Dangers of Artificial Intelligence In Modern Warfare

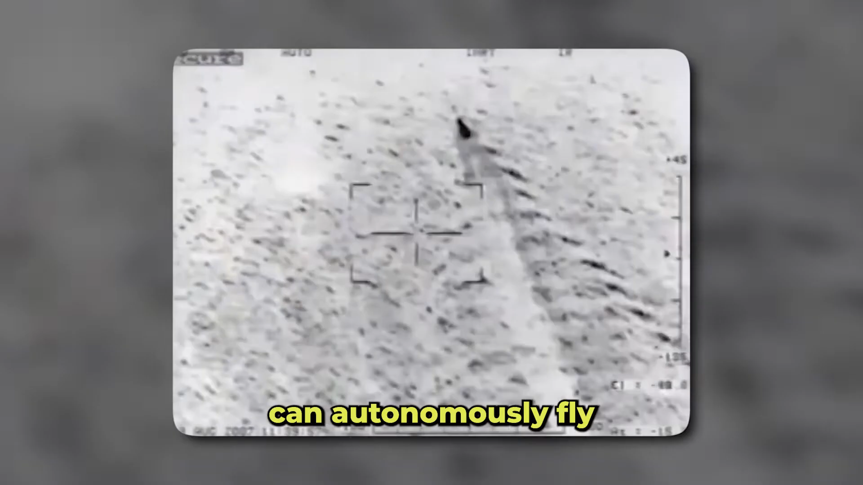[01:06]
This kamikaze drone can autonomously fly beyond the line of sight for extended periods,
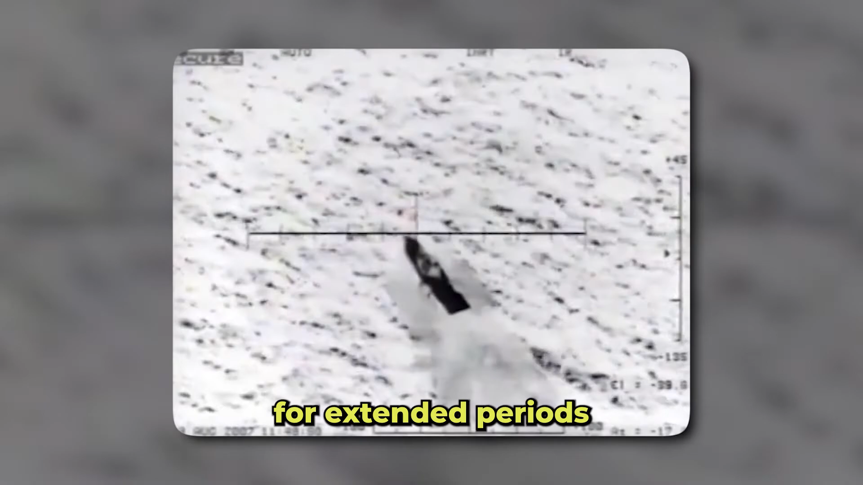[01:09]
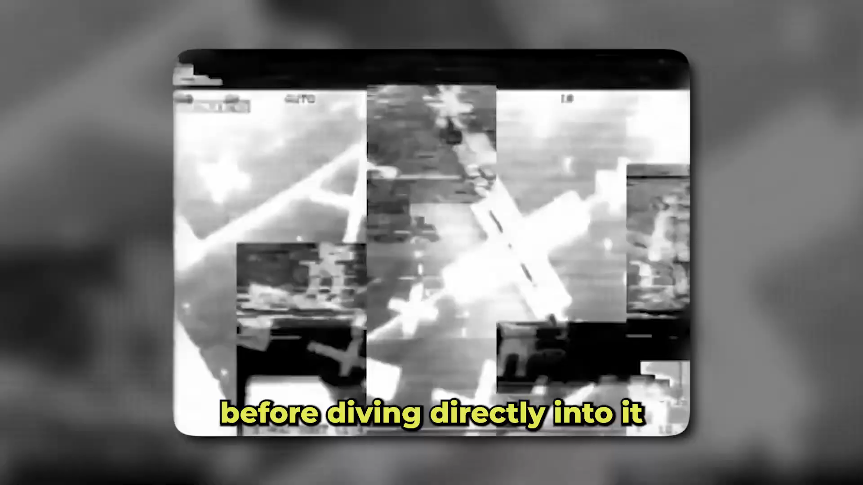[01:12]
searching for its target before diving directly into it in place of conventional explosives,